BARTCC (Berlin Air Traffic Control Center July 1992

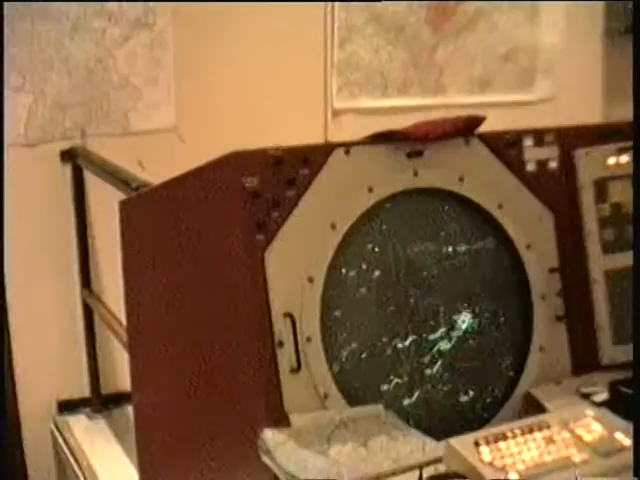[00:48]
American stuff, okay. It's their equipment, and this over here is the German equipment. It looks a little more modern.
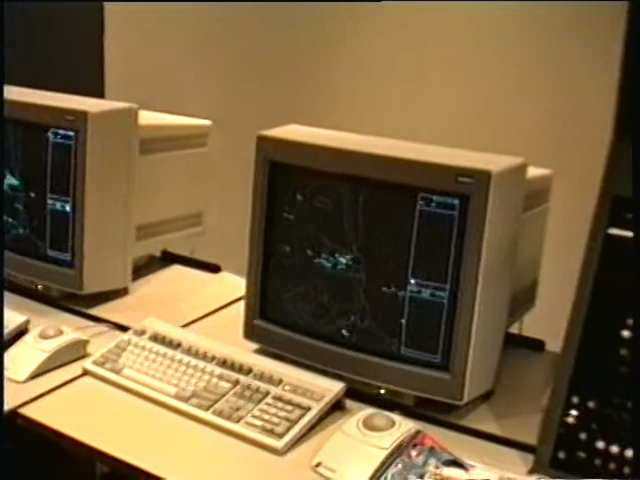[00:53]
And what are we watching here?
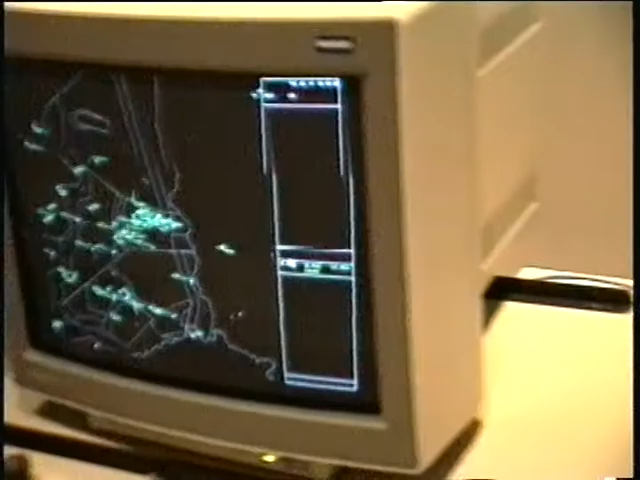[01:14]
This is an emergency. Let's see.
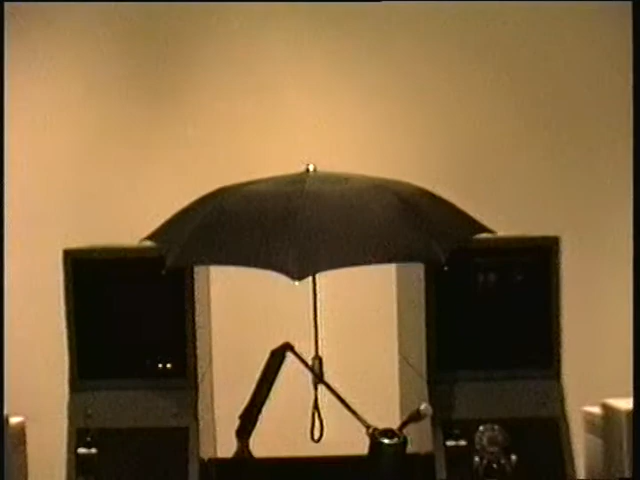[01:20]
I guess they don't have much faith in civil engineering, although the roof looks okay. But they're ready for anything here.
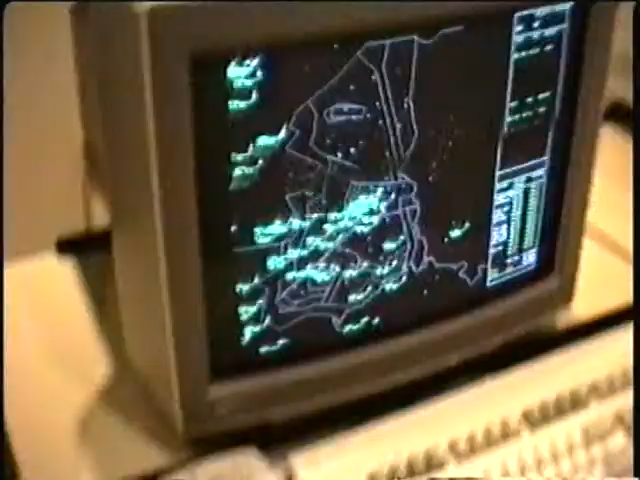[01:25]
Here is a large-scale display of what used to be the old DDL.
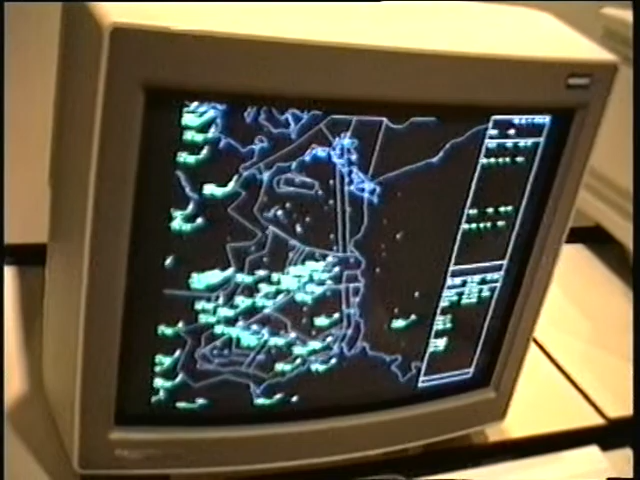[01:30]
We're now going to extract the part, or blow up the part from the area around Berlin. We're exposing it. Now this is here, where are we now, Berlin? Berlin. Yeah. Okay, where's Tegel and where's Tempelhof? Schönefeld. Schönefeld. Tempelhof. Tempelhof. And where's Tegel. Okay, so we got an idea of the scale then. And what are these lines here? Here. Let's see.
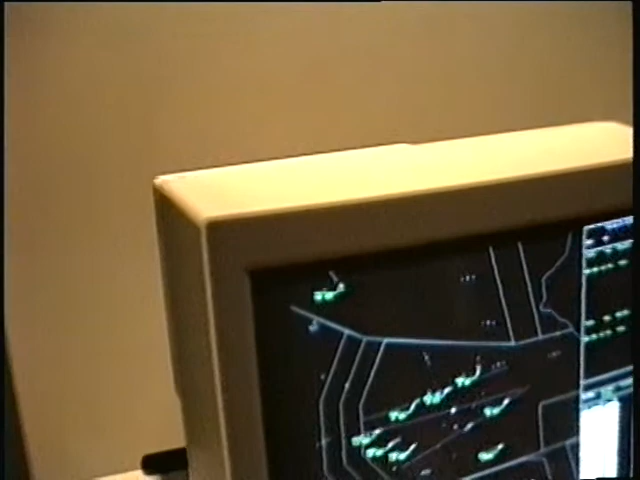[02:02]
Air space. Different air spaces and responsibilities over here in Berlin. Oh. Now we see Canada going to Tegel. Oh. Okay. That's news to Canada.
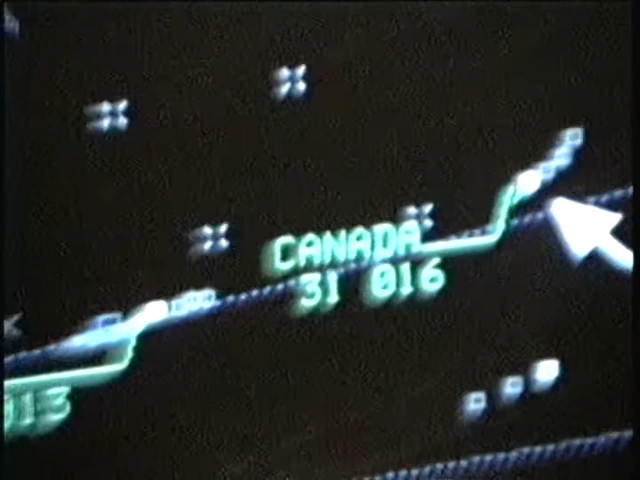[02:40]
So my private plane is landing. You can tell. It just doesn't have that high-tech lock to it.
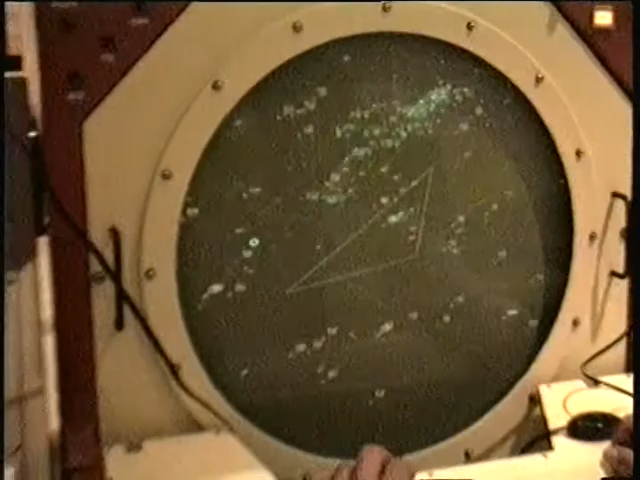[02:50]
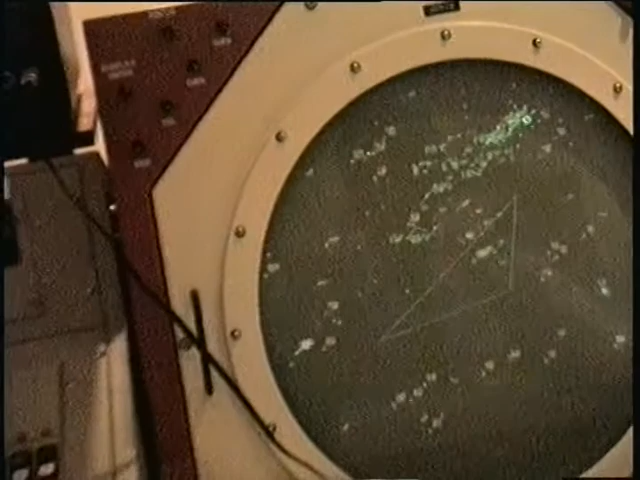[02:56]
They no longer have the air corridor. Is that the way they used to, do they? Okay, what do we have now?
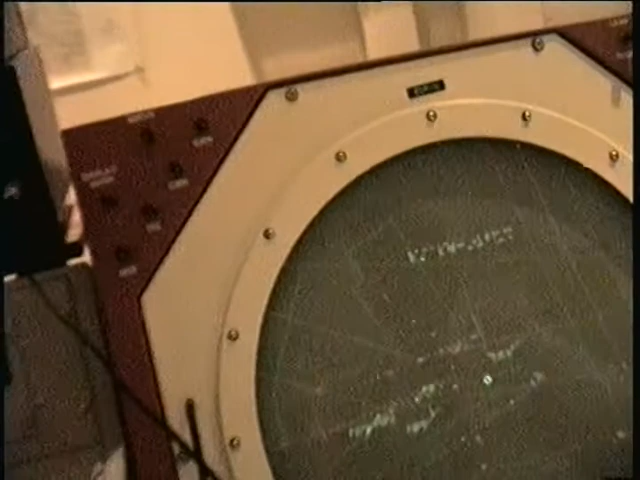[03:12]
That's the same view as in Berlin. Okay. But it doesn't look nearly as clear, does it? No.
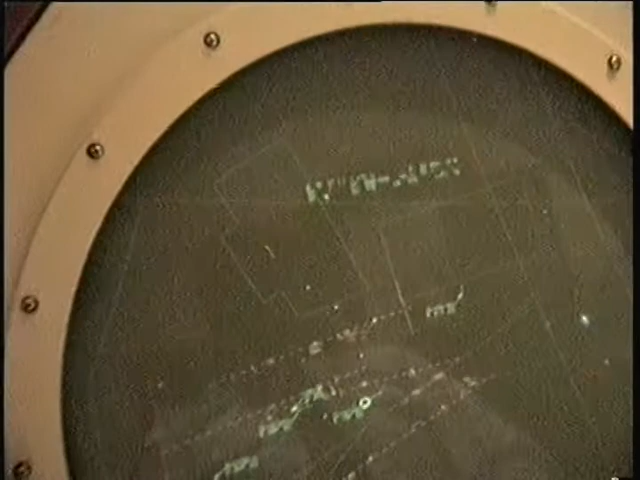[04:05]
Over here another Lufthansa. A Lufthansa going to Tegel.
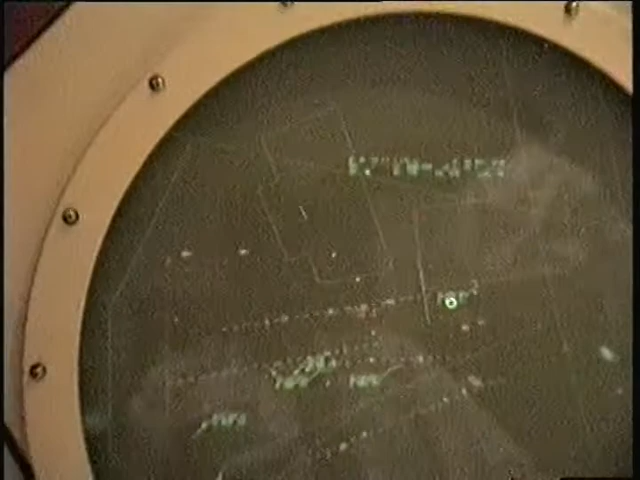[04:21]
Tempelhof. Schönefeld. And additionally over here Gatow. Okay. Russian airfield Uranienburg. Russian airfield Verneuchen. Which one? Verneuchen.
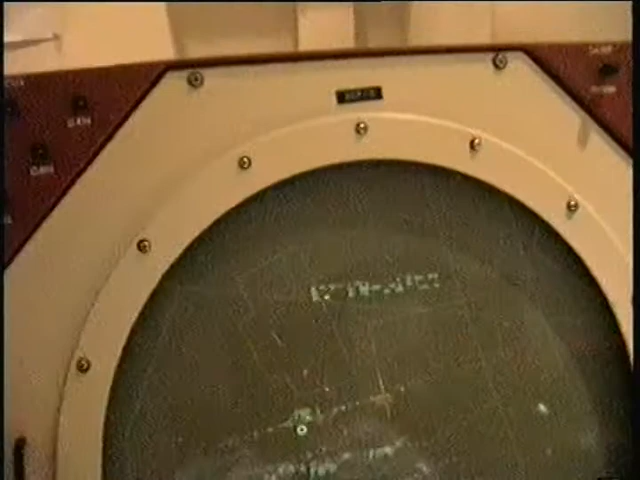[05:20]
It's not a radar. We've got response. I see that line there. And what are these dotted lines? This is the extended center line. Each line is one vertical mile. So we are up by 10 miles. And that's the end of the scene. So it's basically used as a scale for the approaches? It's a scale for the approaches. And just it helps to fit the aircraft to the final, to the RLS final. And with this screen though here you can't blow up any parts right? It's fixed isn't it? Well it can blow up any parts. Oh you can also as well?
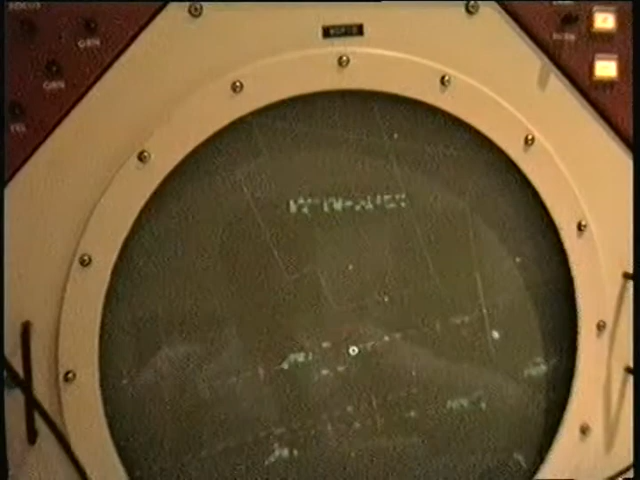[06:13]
Yes. So the table is in the middle of the. Picture. Now we got 16 miles. One six miles around the table. So we can take the maximum range, 256 miles around Tegel.